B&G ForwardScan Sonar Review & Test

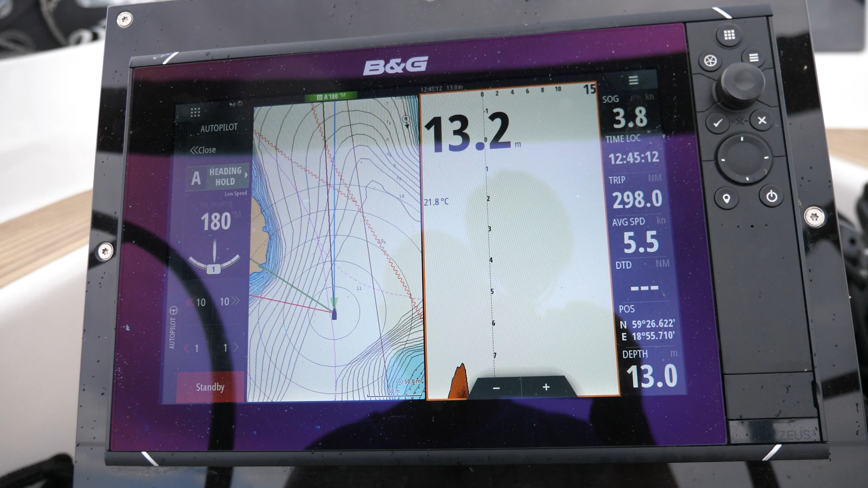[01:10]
On screen: water 21.8°C
So now we can see the forward scan on the right side and that's looking 15 meters forward and then we've got the chart on the left side. We'll just get rid of the autopilot.
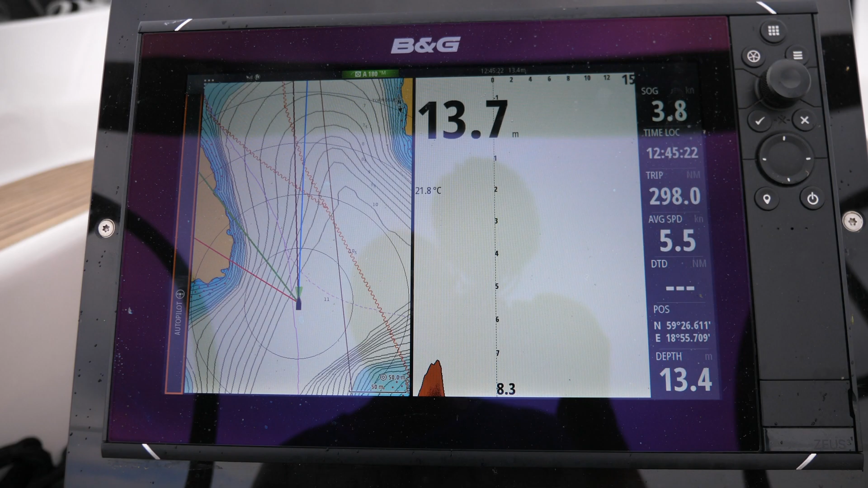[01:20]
On screen: water 21.8°C
So we've got a bit more space and then that should give us sort of an idea of what the channel is going to look like.
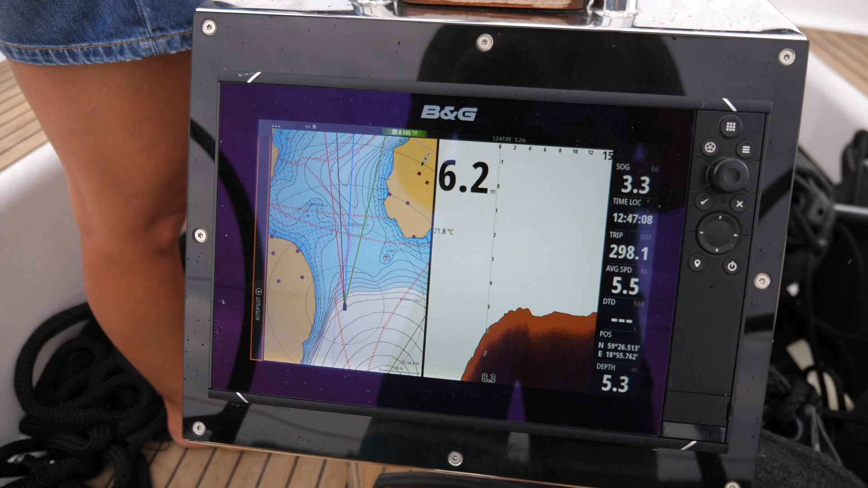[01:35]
It isn't fully correlating with the forward scan there but no it's starting to come. There we go. The depth on the bottom right is 4.3 but the forward scan is showing 5.1 so I may have some calibration to do there.
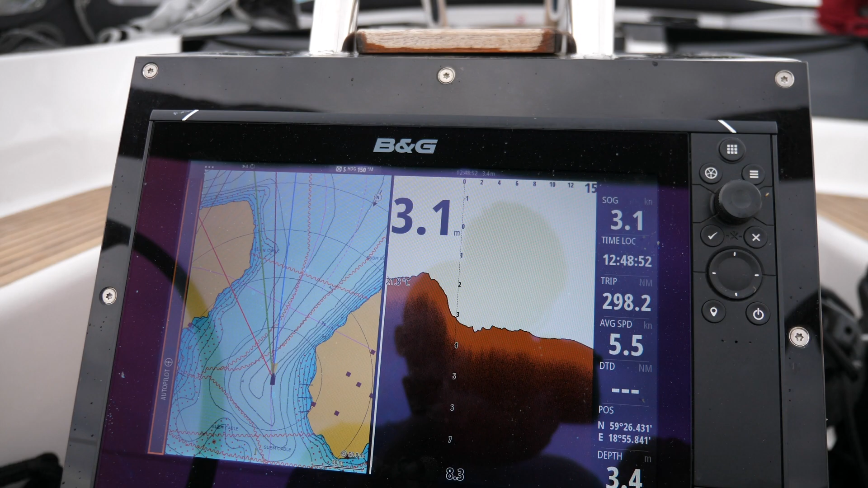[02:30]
On screen: speed 3.1 kn
You can see here that it's starting to drop off on the forward scan now starting to get a bit deeper and the depth is more or less correlated on both sides so it does look like it's actually working pretty goddamn well.
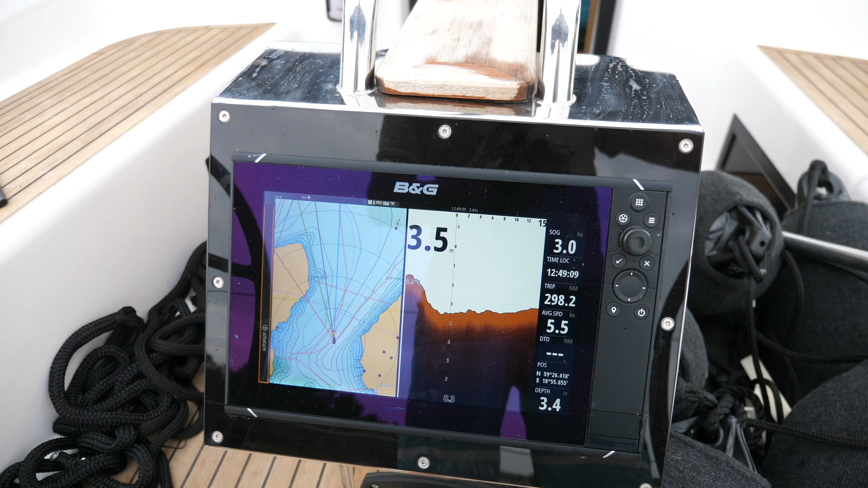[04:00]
Overall the forward scan transducer has been a really good addition to our boat there are two things to be aware of though the first being that if your cable run from the forward scan transducer to your chart plotter is over 12 meters you may need to buy a extra sonar hub which can add a significant cost to your installation.
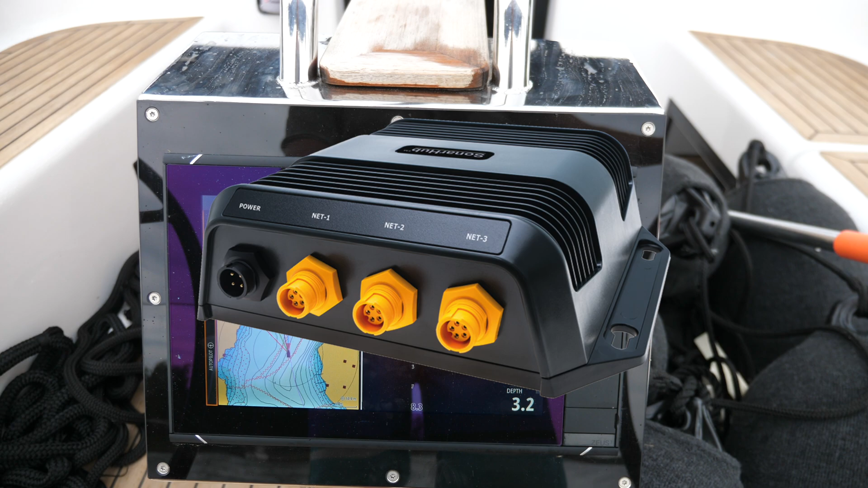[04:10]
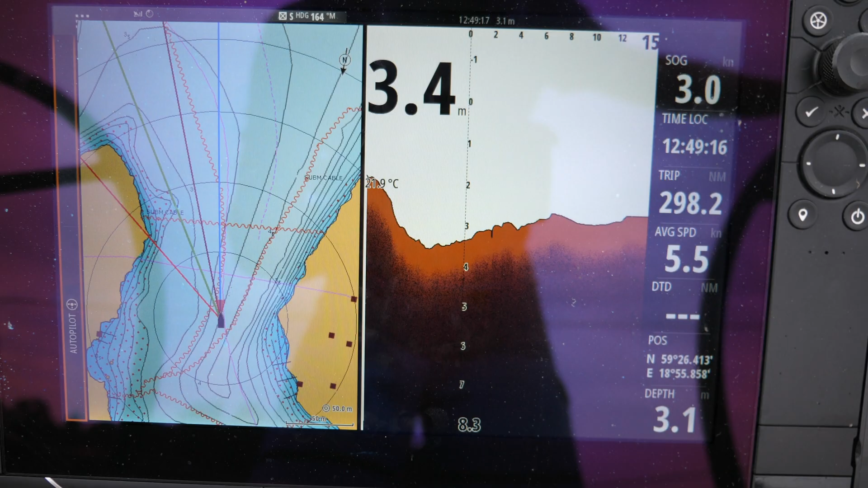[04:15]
On screen: speed 3.0 kn
The second thing is that it must be installed over 60 centimeters away from any existing transducers.